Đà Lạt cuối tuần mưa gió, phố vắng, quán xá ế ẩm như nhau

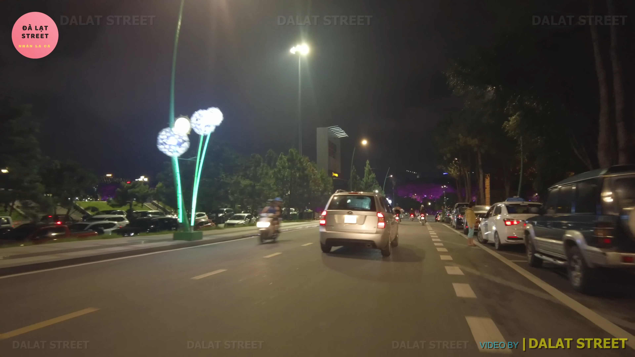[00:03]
Chào mừng quý vị có chú anh chị các bạn đã quay trở lại kênh Đà Lạt Street của Nhà Lạc Cà và tối hôm nay là tới thứ sáu cuối tuần quý vị Nhà Lạc Cà sẽ hướng ra phía quảng trường Lâm Viên cũng như là Hồ Xuân Hương rồi đi dạo dạo một vòng để cập nhật về tình hình Đà Lạt cũng như là du lịch về
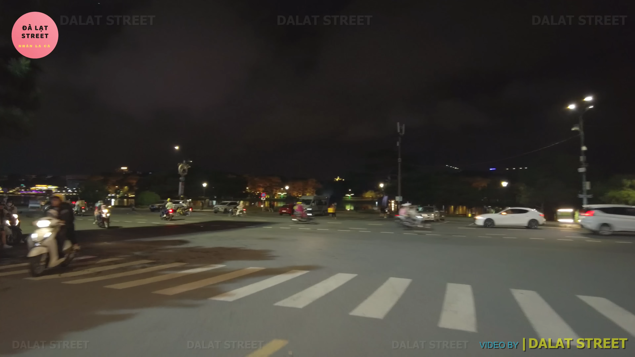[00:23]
cuối tuần ở tại thành phố Đà Lạt cho quý vị quý vị
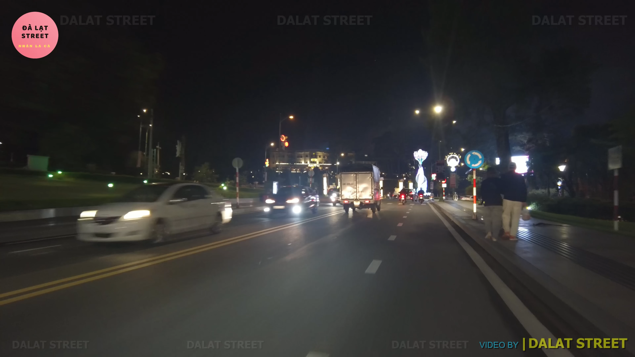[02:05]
còn mấy ngày hôm nay thì buổi sáng thì trời nắng có khi là ấm ưu tí nhưng mà buổi chiều chiều tối tối lại bắt đầu đổ
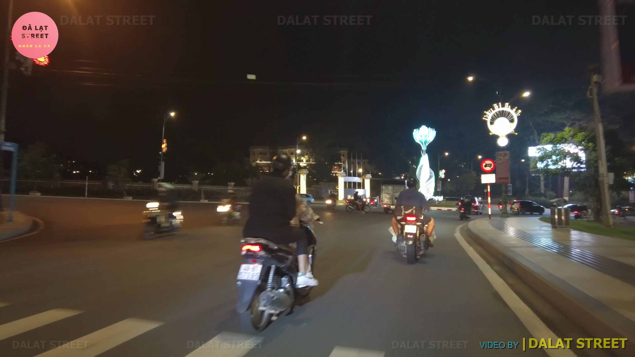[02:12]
mưa quý vị như hồi nãy đây thì trời vừa mới mưa xong mà trời vừa mới mưa xong bây giờ như là cả sẽ đi
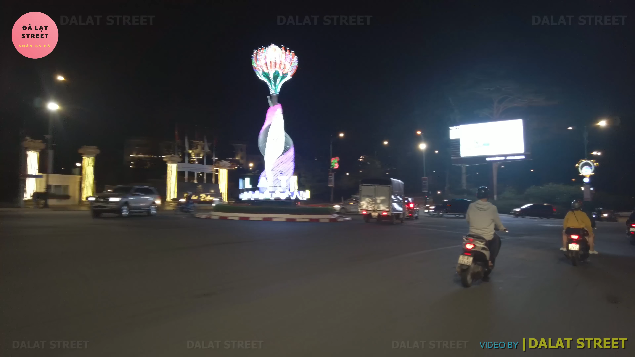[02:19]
dạo ra quảng trường Lâm Viên rồi bây giờ như là cả xe hướng về phía chợ đêm Đà Lạt cũng như là khu Hòa Bình để gửi tới có vì những cái hình ảnh vào tối ngày hôm nay cũng lâu rồi quý vị như là không có đi dạo vào ban đêm để gửi tới quý vị những cái hình ảnh về ban đêm hôm nay thì tranh thủ một cái ngày cuối tuần quý vị mấy đứa nhỏ vừa người ta chở tụi nhỏ đi học khoảng
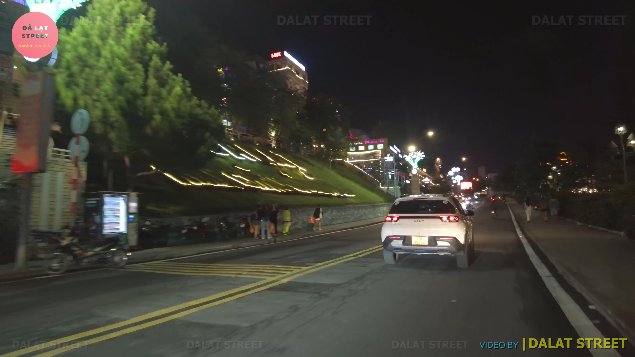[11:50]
bình thường khi mà du khách đông thì trên con dắp Lê Đề Hành này tập hợp rất là nhiều các nghệ sĩ đường phố biểu diễn nào là các cái nhạc công rồi thổi càng thổi sắp xe phôn hay là kéo kéo biểu lông
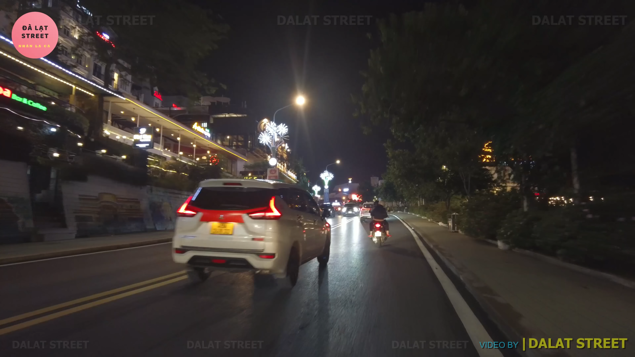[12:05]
Tuy nhiên những tuần vừa rồi thì khá vắng du khách cho nên là những
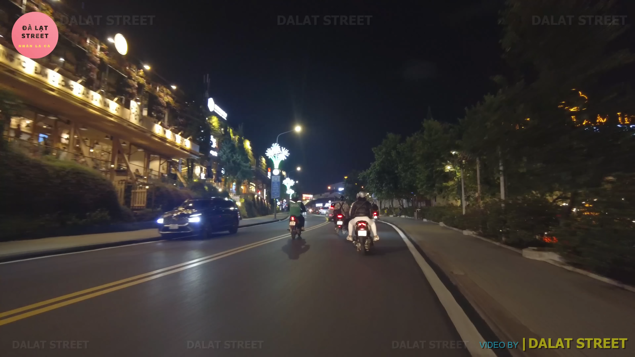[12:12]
cải sĩ đường phố ban đêm người ta cũng không có ra đây biểu diễn nữa vì người ta có biểu diễn thì cũng không có
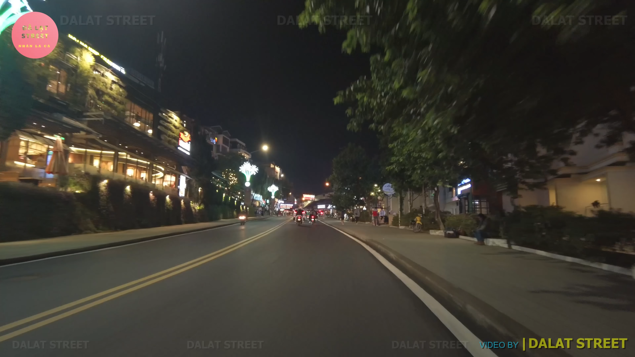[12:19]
ai xem rất là ít rất ít người cho nên là họ nghỉ ngơi
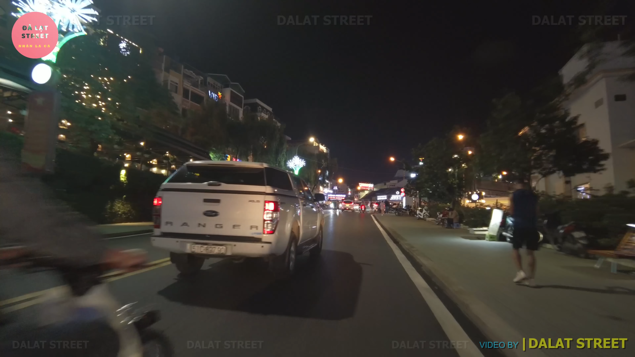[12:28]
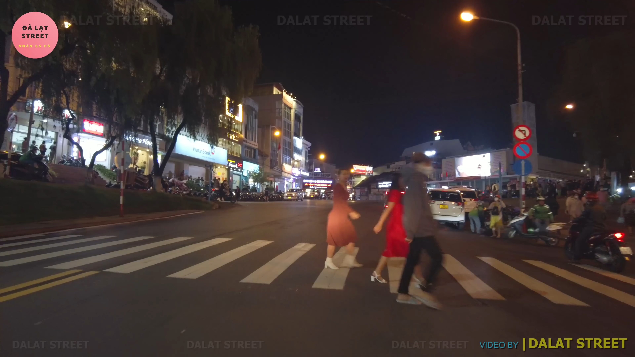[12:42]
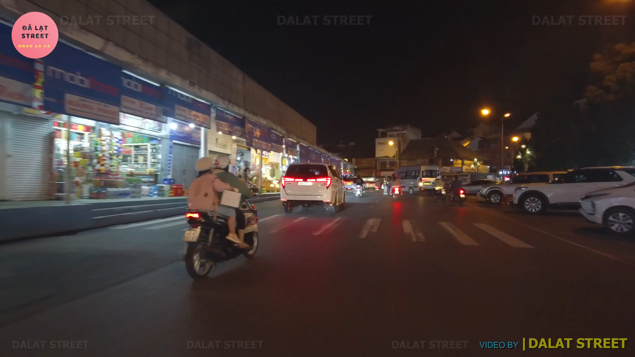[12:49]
nên chúng ta thấy đường phố ban đêm khá vắng vẻ ở đây thì cái bãi là những cải sĩ đường phố cái nổ xe có thu phí nữa vậy trước
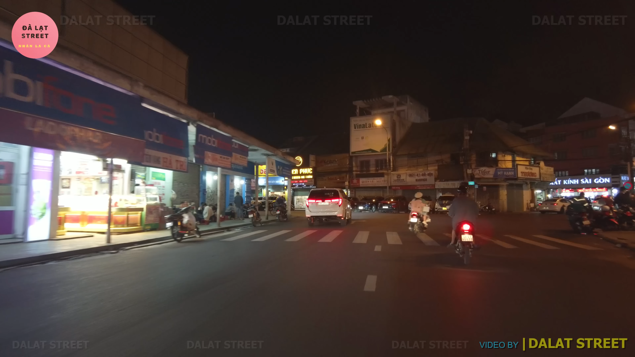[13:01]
đây thì phản ảnh thu phí tính theo lượt mà không biết là đợt này như thế nào Tuy nhiên là khi mà trúng thầu giá vé cao trúng thầu với giá thầu cao thì đương nhiên là người ta cũng sẽ thu phí rất là cao rồi à à à
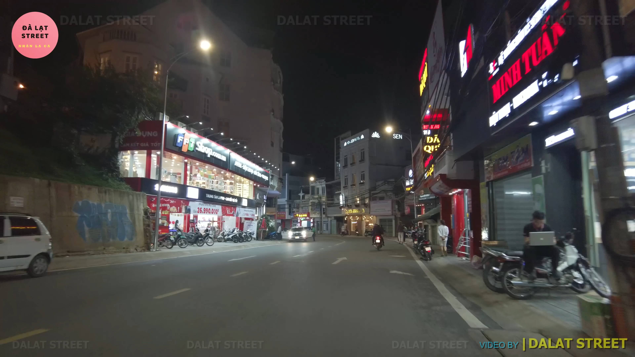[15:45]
Trên đường Phan Đình Phùng này ngày này là đường mà kinh doanh rất là phát triển luôn ở đây thì có FPT shop nè ngựa hàng FPT shop rồi nhà hàng chay Hoa Sen nè nhà hàng chay Hoa Sen